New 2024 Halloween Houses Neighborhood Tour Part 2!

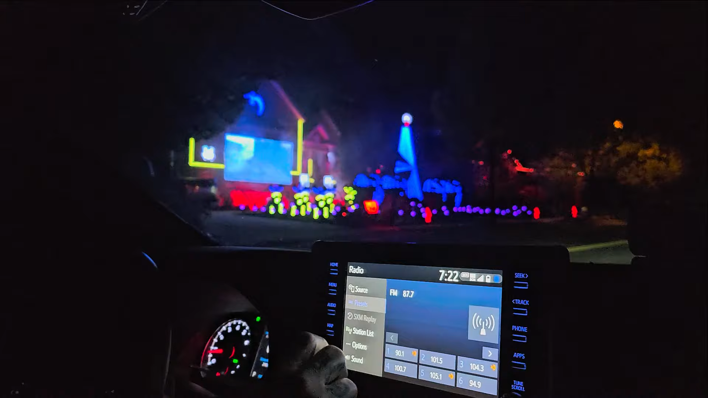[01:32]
Like, they've got the radio, you could program the music to the show. Yeah, 97.7. Yeah, 97. Ooh, we'll get a copyright strike for this, but I'll put it up anyway, I don't care. Mm-hmm.
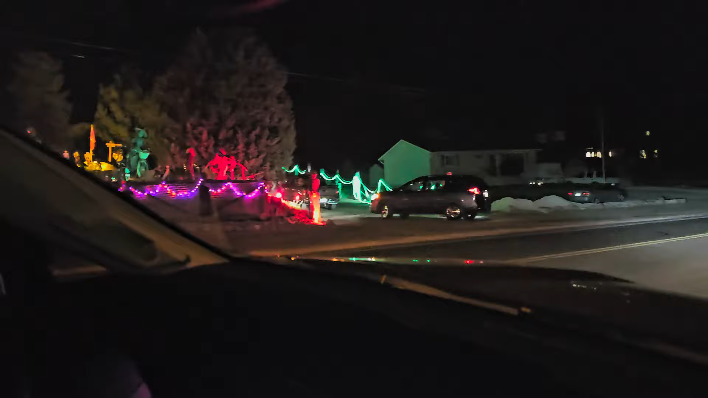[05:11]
There's cars waiting till they're all lined up, waiting to get in. This is so cool. This house is blowing. It has like one pumpkin. Make sure you're on the wrist. Look at this. Yeah.
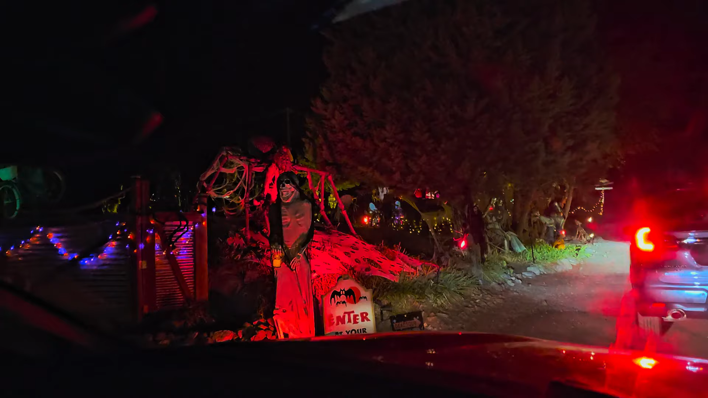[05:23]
Wow. I'm taking my seatbelt off, and I can go. Like, okay. Oh my.
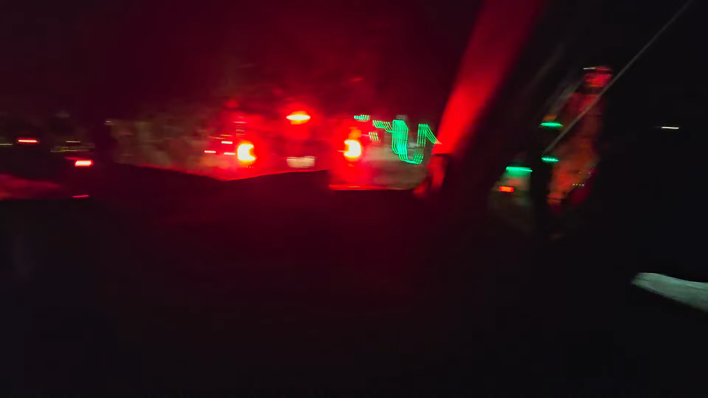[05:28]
Okay, I'll try and show you guys both sides. Yeah. Enter at your own risk.